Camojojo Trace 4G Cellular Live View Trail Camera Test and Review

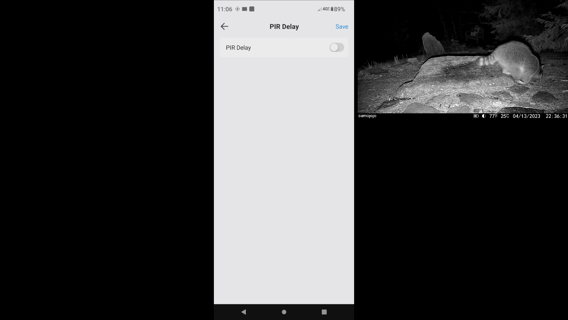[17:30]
You can set your flash power. And I found the automatic exposure at night to be really good.
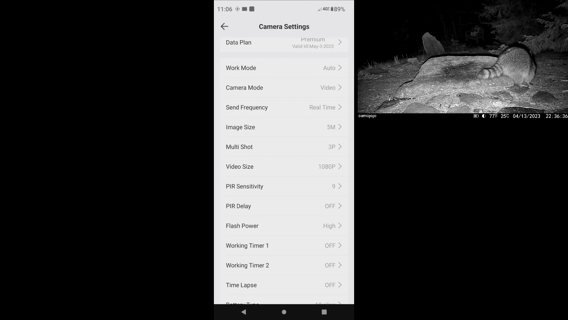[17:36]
A lot of times you get over exposure if objects get too close or you get under exposure if they're too far away.
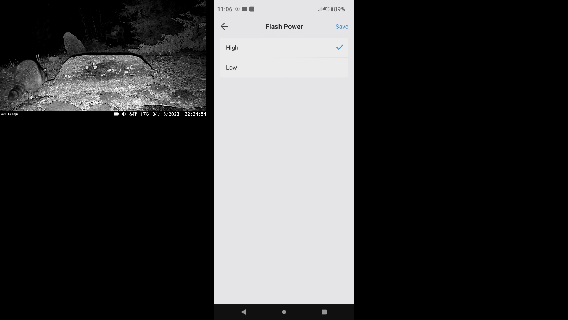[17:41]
And I found that the auto exposure worked pretty well with this system at night.